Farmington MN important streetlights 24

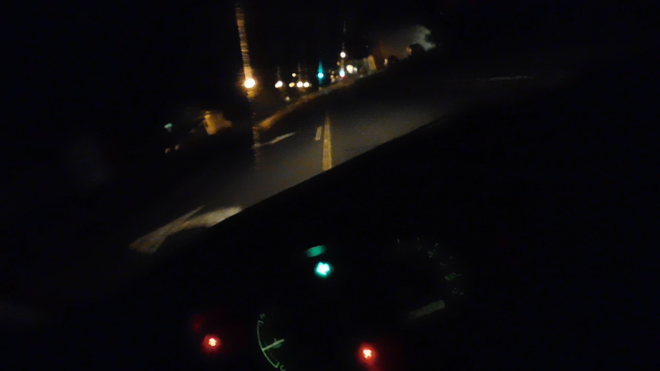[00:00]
hey so I am at this is 4th Street and Elm Street this is further east from where I was in my last video where I saw that static
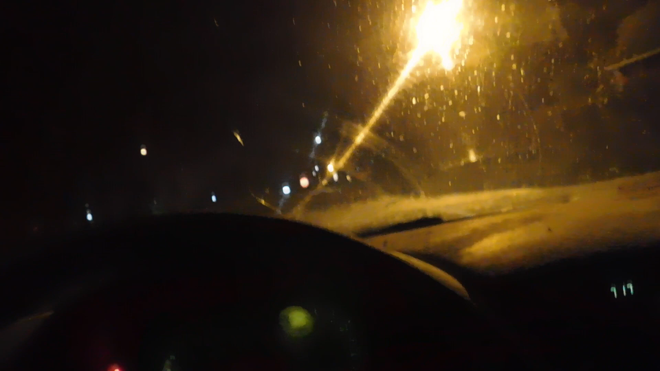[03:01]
Some of the lights that were further down looked kind of redder than the other ones, I don't know if it's just the angle on that light or what. Okay, this, I'm going to take a left here.
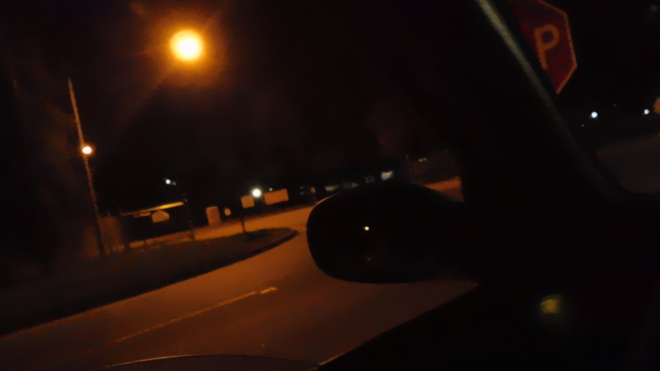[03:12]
This is 3rd Street, spelled out.
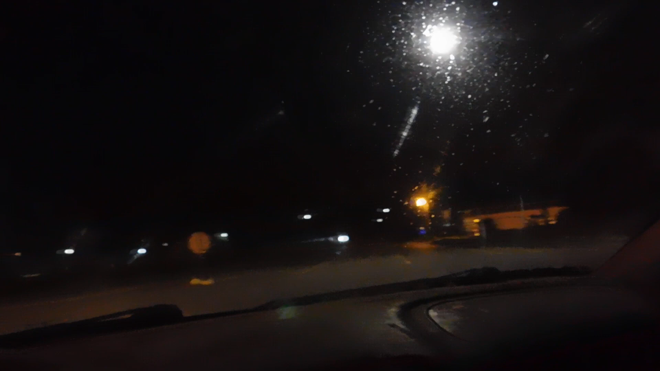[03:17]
Oh, I don't know if I can drive through here or not. Let's see. Oh, my car is getting out. I've got to park.
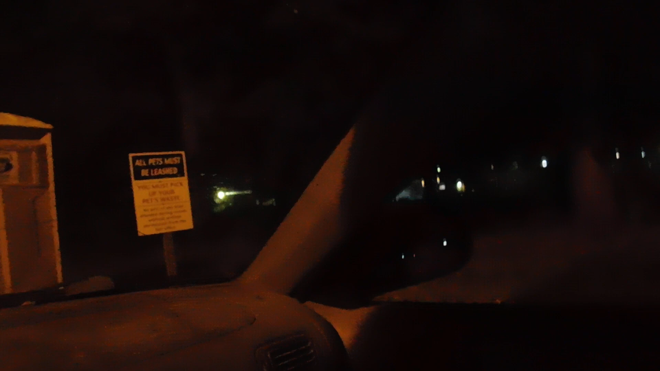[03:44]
It's noticeably greener than the other lights around.